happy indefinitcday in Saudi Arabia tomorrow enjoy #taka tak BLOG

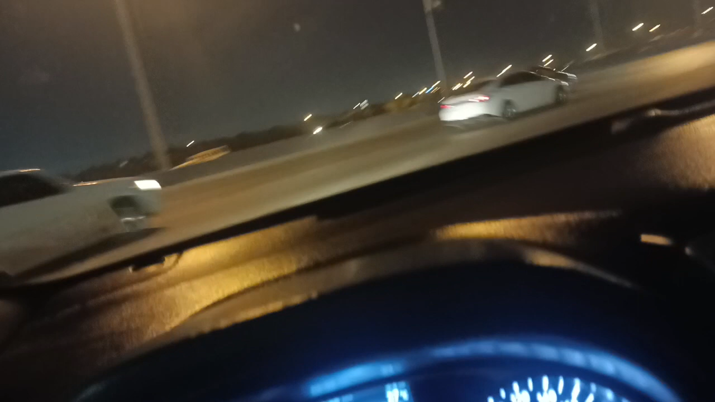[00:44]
تو ابھی میں نکلا ہوں مین روڈ پہ اور ابھی مین روڈ سے میں سیدھا ہائک سیدھا گیا ہے شفا سائیڈ میں ایک دیراو روڈ ہے اور ایک دائری ہے تو میں نے ابھی دائری پہ جانا ہے اور آج بہت اچھا موسم ہے
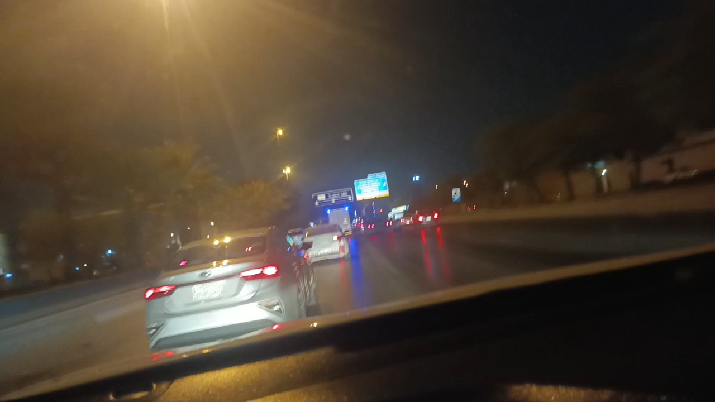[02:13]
یہ سب چھٹیاں ہیں لوگوں کی تو اس لئے رج زیادہ ہے کیونکہ یہ لوگ سب نکلے ہوئے پرسوں میری گاڑی بھی لگ گئی تھی میں نے اس کا شاٹ بھی لیا تھا
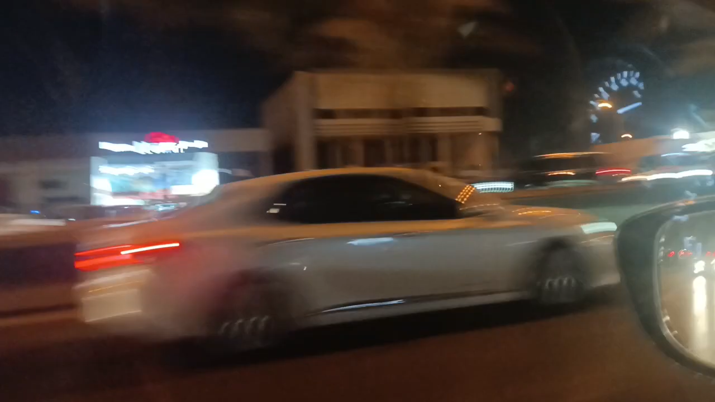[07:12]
ایکسٹیڈنٹ ہوا ہے بہت ہی بڑا ایکسٹیڈنٹ ہوا ہے اور میں ابھی اسی راستے سے آوں گا دیکھتے ہیں کیا ہوتا ہے میں نے ابھی یہاں سے ایکسٹ ہونا ہے
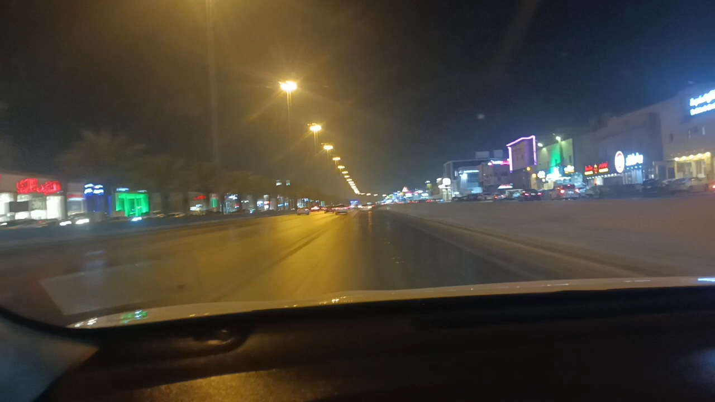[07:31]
اور آپ لوگ بھی انجوئے کریں یہ سائیڈ میں ہوتلیں سارے اور میں نے یہاں پہ اوہ سامنے حرفی کے ساتھ ہی ایک ہوتلیں جس کا نام ہے نارمندی اور اس کے چھاول جو ہیں بہت ہی اچھے ہوتے ہیں یہاں پہ انہوں نے اڈر دیا ہے اور میں بھی اڈر اٹھانے آیا ہوں تو میں بھی یہاں سے کڑا ہو کے میں آپ کو ابھی اپنی گاڑی کا ایکسٹیڈن بھی دکھاتا ہوں تھوڑا سا کیونکہ میری گاڑی جہاں لگی تھی نا اور پارکنگ بھی مل گیا الحمدللہ
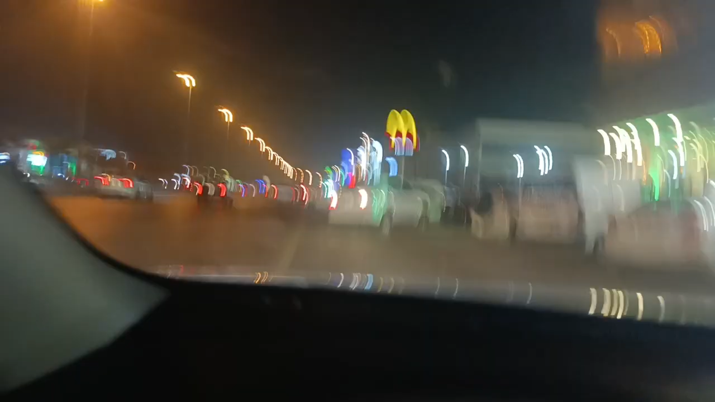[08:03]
یہ گاڑی ابھی نکلے گی تو میں یہاں پہ کڑی کڑیا کروں گا انشاءاللہ
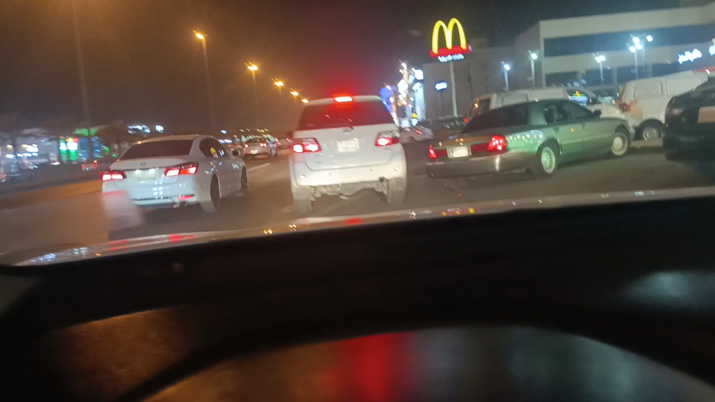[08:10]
یہ گاڑی نکل گئی ہے اور میں یہاں بھی انشاءاللہ یہ بہت بڑا پارکنگ ہے بسم اللہ الرحمن الرحیم